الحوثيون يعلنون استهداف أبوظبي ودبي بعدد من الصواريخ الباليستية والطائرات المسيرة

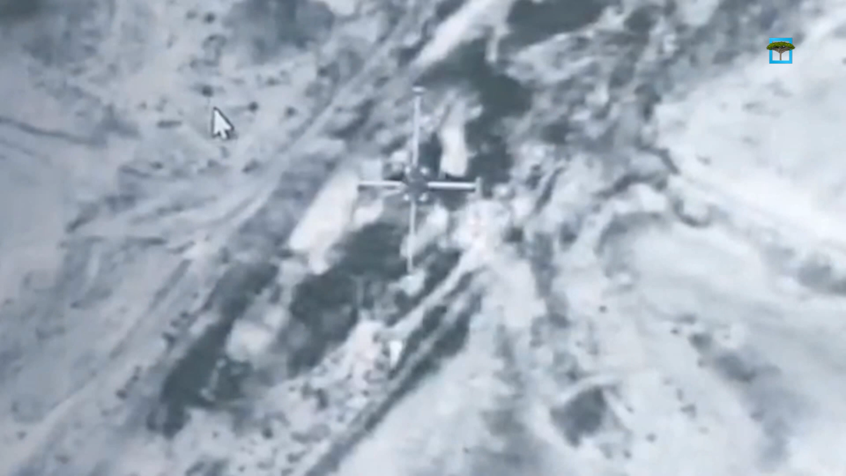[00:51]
وضف بيان الوزارة الإماراتية أن بقايا الصواروخ الباليستية سقطت خارج المناطق المأهولة بالسكان مشيرة أن القوات
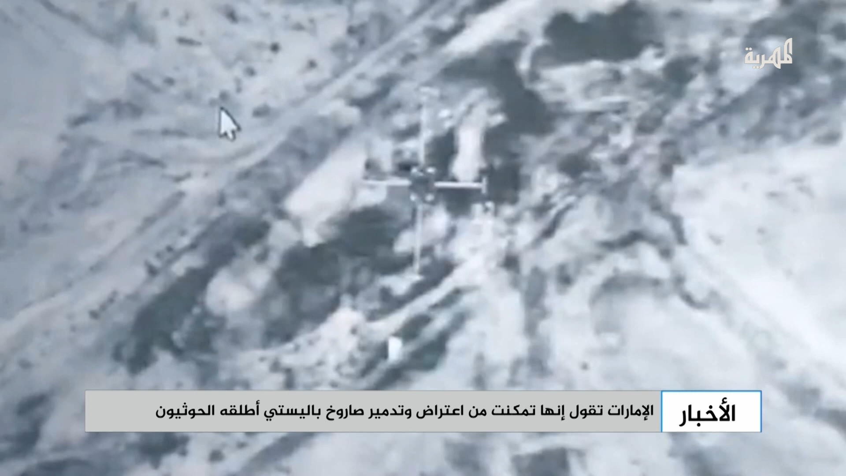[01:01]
الجوية وقيادة التحالف نجحت في تدمير موقع ومنصة الإطلاق في محافظة الجوف من جانبها نفت هيئة طيران المدني
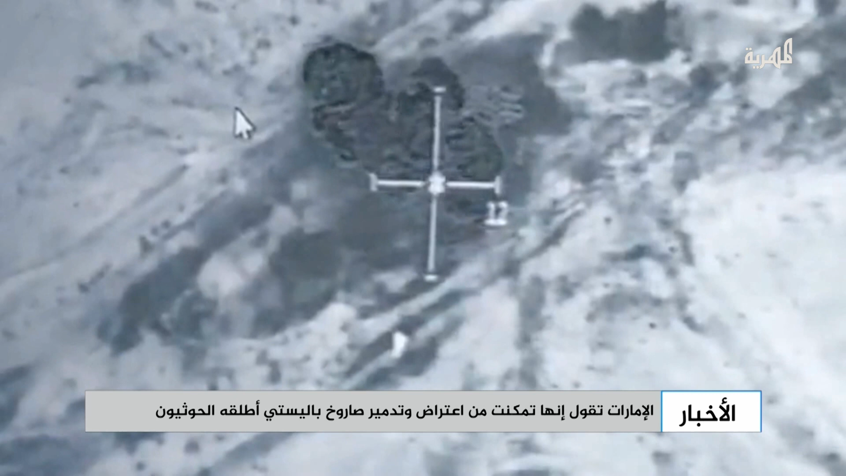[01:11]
الإماراتية الأنباء المتداولة عن تعليق حركة الملاحة الجوية وأكدت أن الحركة الجوية في الدولة تسير أو تسير بالشكل المعتاد